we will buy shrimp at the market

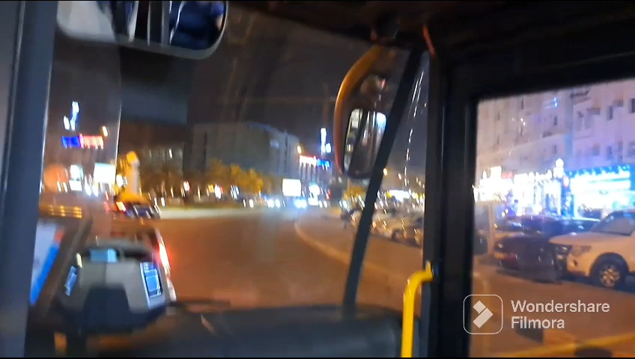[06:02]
Yan po Diyan po Ako na Medical Sa Father Hospital Ang Pulay Red po Red and Blue po Ayan Diyan po Ako na Medical Father Salam